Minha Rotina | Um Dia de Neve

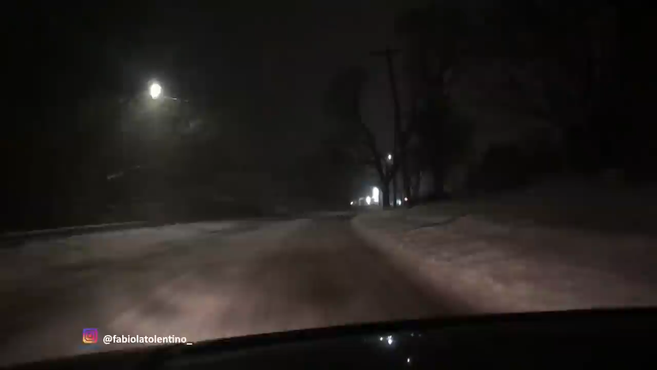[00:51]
Agora são 5:30 da manhã e nevou a noite inteira, mas não nevou muito. A gente imaginou até que fosse ser mais, mas ainda não vai parar, porque vai continuar até as 7 horas da noite. Só que agora eu tô vendo que as ruas já estão limpas, mas mesmo assim é perigoso dirigir, porque vira aquela camada de gelo, mas os caminhões estão na rua ainda continuando a limpar. Ali na frente mesmo tem um limpando, olha.
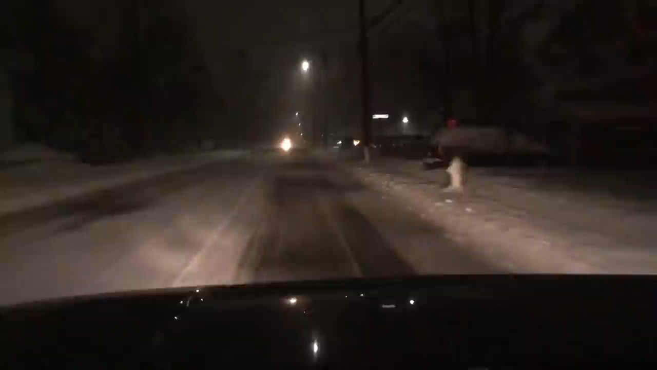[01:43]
Esse trecho aqui já tá bem mais difícil para dirigir, porque a neve tá bem molhada, então o carro escorrega muito.
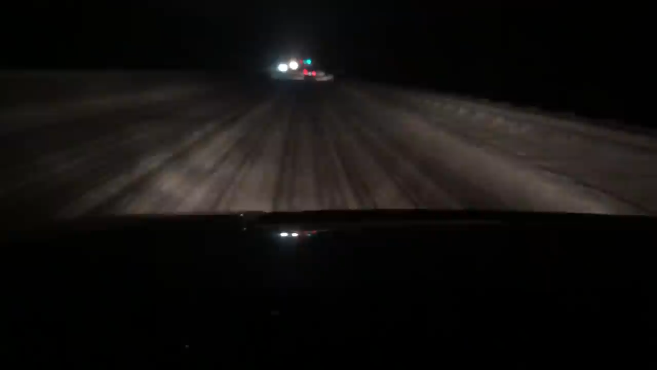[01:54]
E se não for carro 4x4, é muito difícil, porque o carro fica só dançando. Tá bem complicado esse pedacinho aqui. Eu tô dirigindo muito devagar. Aquele carro ali da frente também já vai bem devagarzinho. Mas o carro fica dando umas balançadas de um lado para o outro. Então tem que ter muito cuidado. Tem que ser muito prudente num dia de neve.
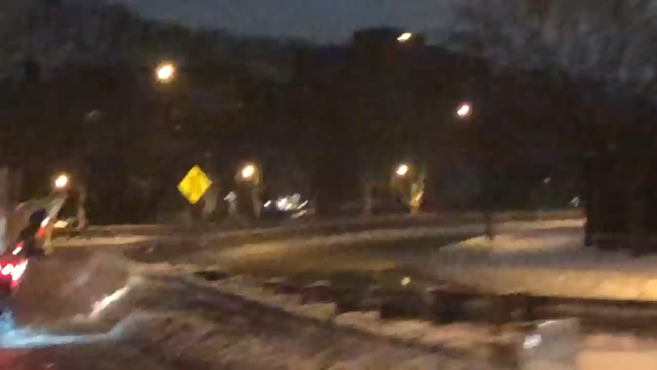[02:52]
Ali na frente está o caminhão jogando a água para o lado, a neve derretida para o lado.